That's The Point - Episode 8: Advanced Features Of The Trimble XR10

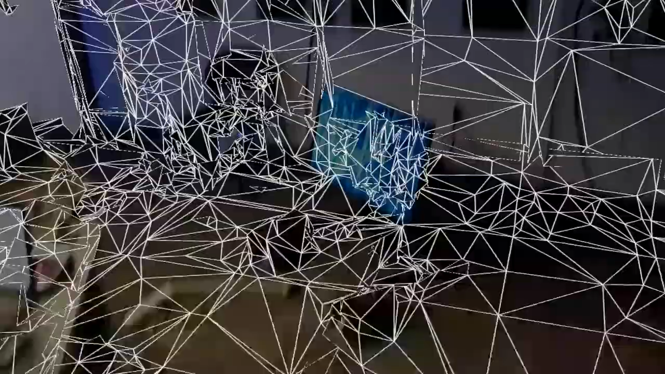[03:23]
Since I'm going to be doing this right here in front of me, I'll get a good scan of that.